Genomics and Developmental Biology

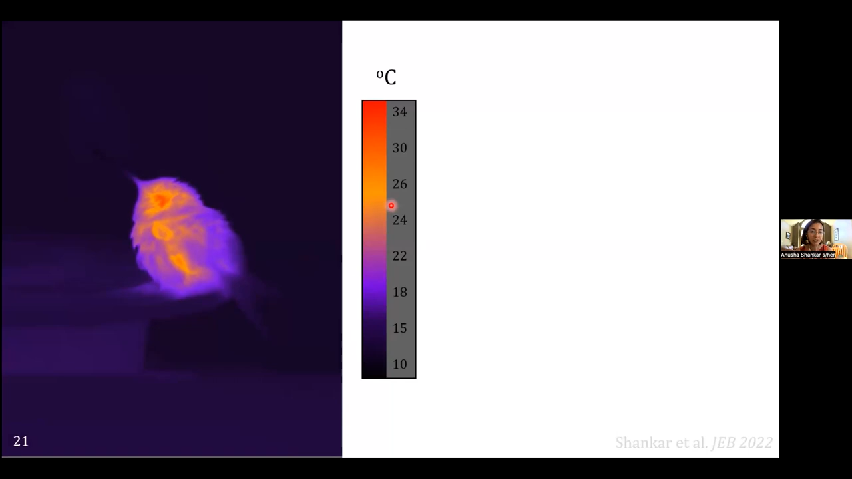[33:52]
On screen: scale top 34°C, scale bottom 10°C
So hopefully you can see it now. It's breathing, its heart is probably beating pretty fast, and it's maintaining a high body temperature. This is a tiny 3 gram hummingbird that's like 2 dimes stacked together in weight. And on the right, this is a video, I promise. It's the same bird later the same night, and you can barely see it. You have to kind of squint to figure out where the outline is because its whole body is the same temperature as the outside air. It's become an ectotherm.
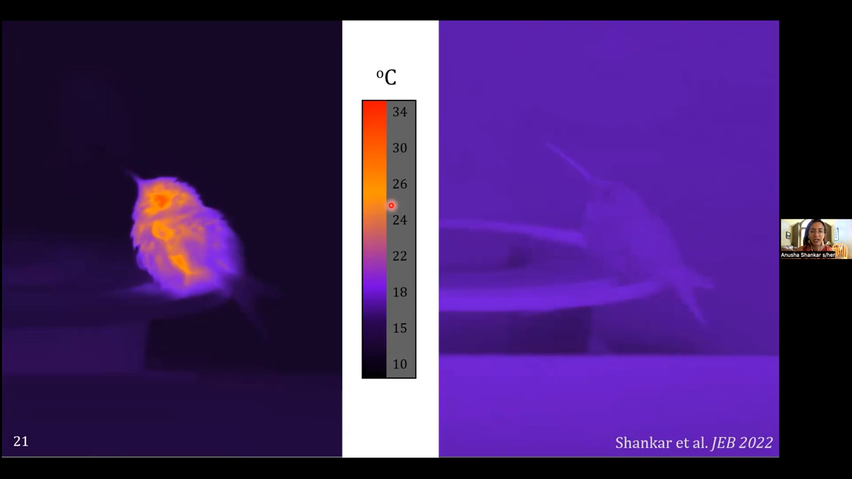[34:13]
And so they're functioning here at like 10% of their normal metabolism very often.
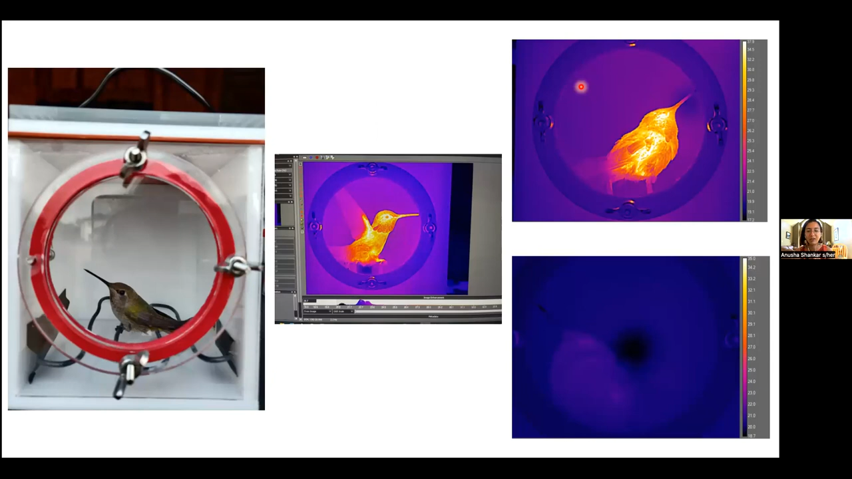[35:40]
And we get these images of the hummingbirds at night. And when we know that they're in one of these three metabolic states, they're either asleep, in transition to torpor, or in deep torpor,